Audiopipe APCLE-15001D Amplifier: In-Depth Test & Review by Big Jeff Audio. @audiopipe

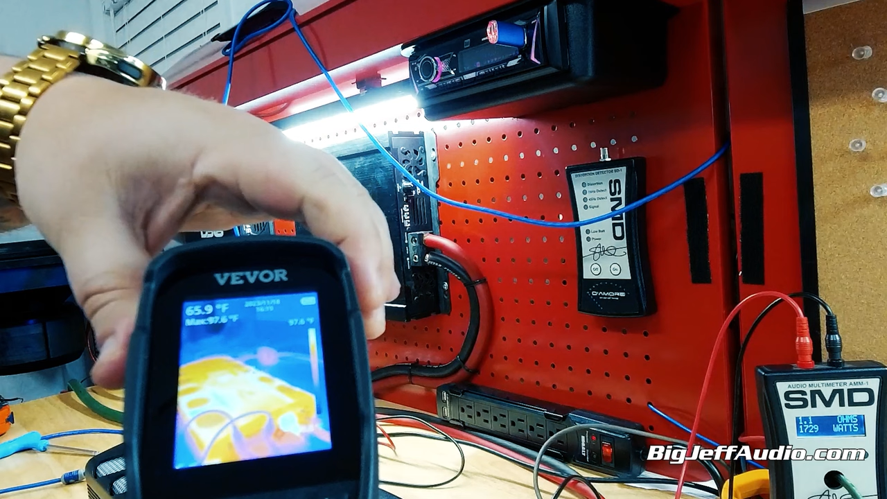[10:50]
On screen: spot 65.9°F, max 97.6°F
So we are running that at 1 ohm. That was a static ohm.
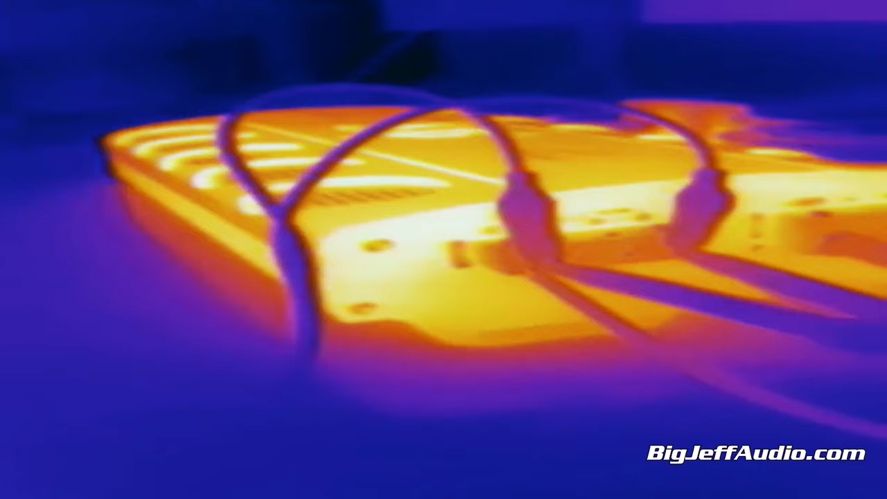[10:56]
You can see we went up about 10 degrees. Can they see that? So we went up 97. We're at 87.